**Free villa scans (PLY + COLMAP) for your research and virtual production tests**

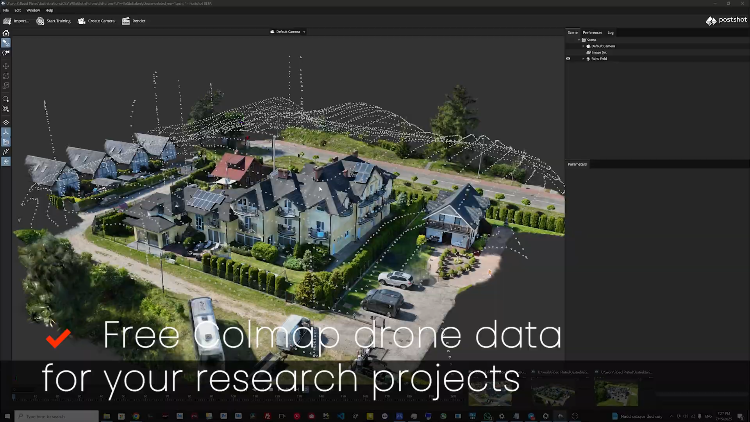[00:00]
Hello my name is Andriy Shromko and today I will
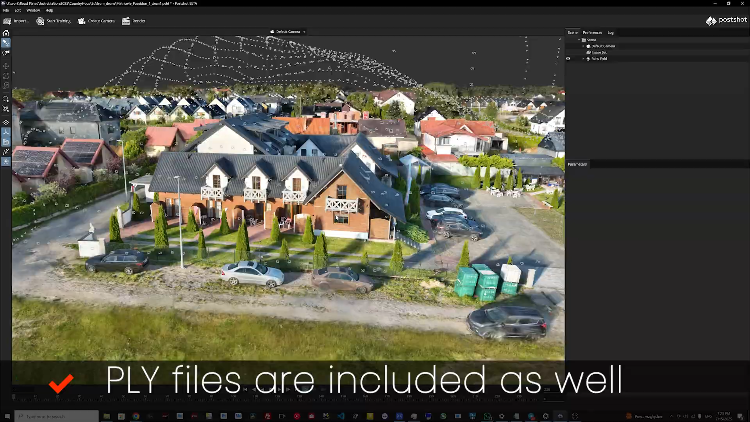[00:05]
share with you some of my
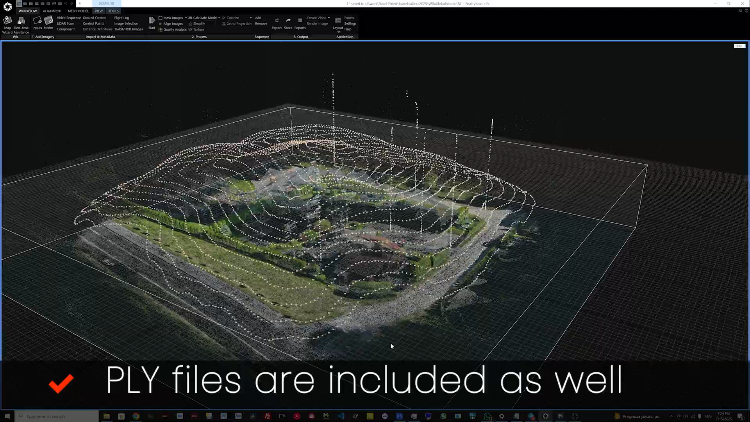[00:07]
CoMAP data which we made from different drones.
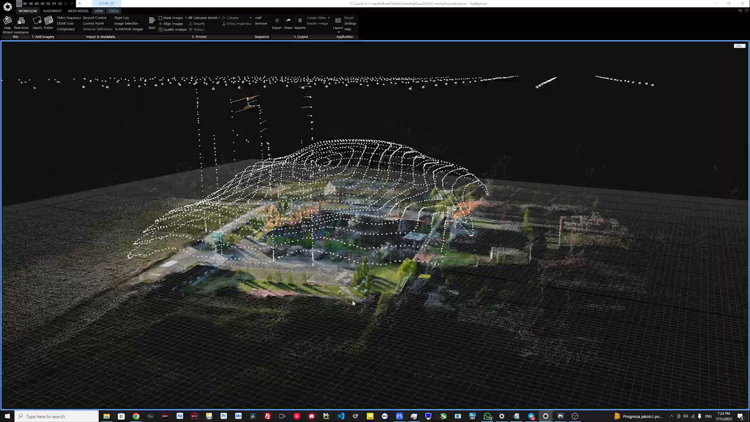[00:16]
and you can see this an interesting path and another
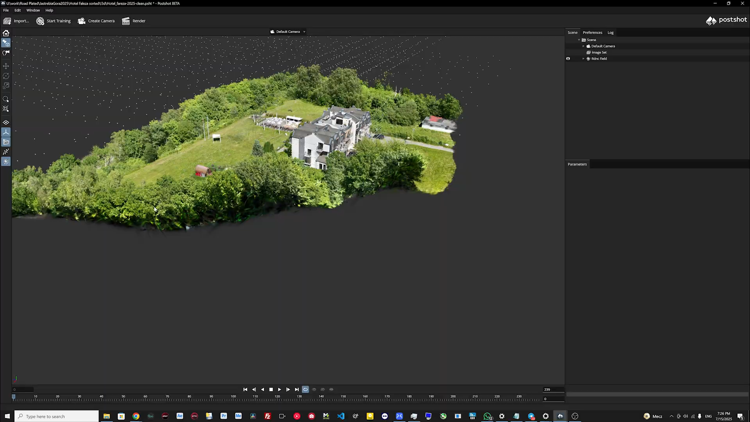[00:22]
one was created with a Mavic Enterprise 3.
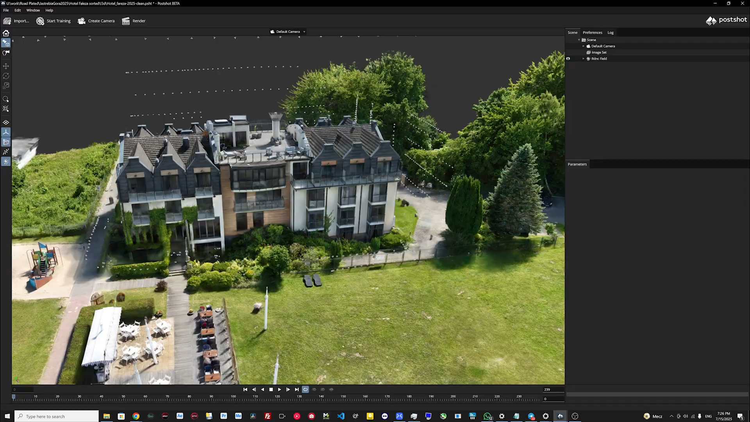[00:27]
Here we can see the result.
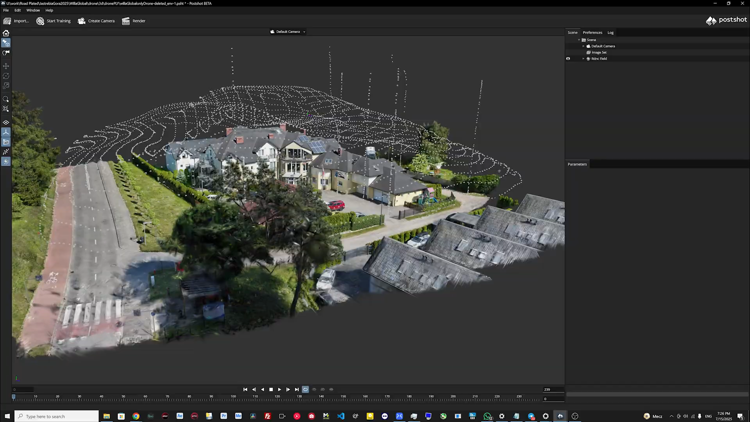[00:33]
You can download this CoMAP and use it in your research project